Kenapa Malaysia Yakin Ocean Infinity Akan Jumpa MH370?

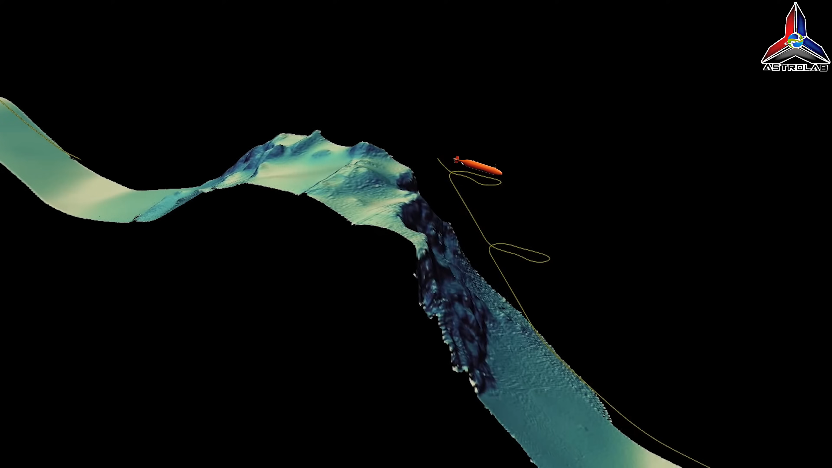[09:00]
rabung tektonik cerun curam dan kawasan batuan yang menghasilkan pantulan sonar yang mengelirukan.